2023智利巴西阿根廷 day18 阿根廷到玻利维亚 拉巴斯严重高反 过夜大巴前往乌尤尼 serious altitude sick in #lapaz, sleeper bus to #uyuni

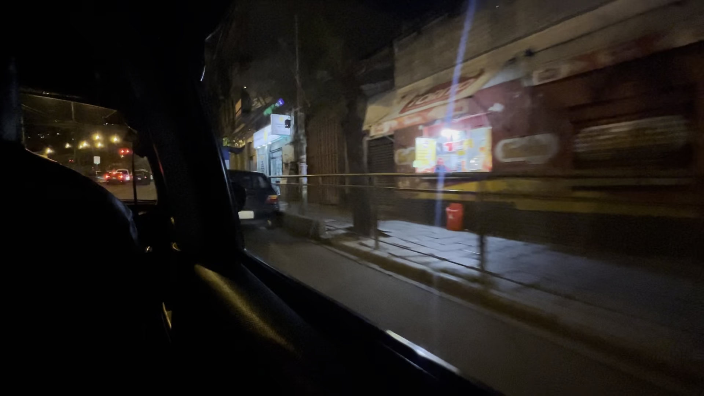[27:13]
这边就是路边全都是路边摊，你永远不用担心饿着，大半夜随便走到哪儿都有吃的，不像我之前去的什么地儿来着，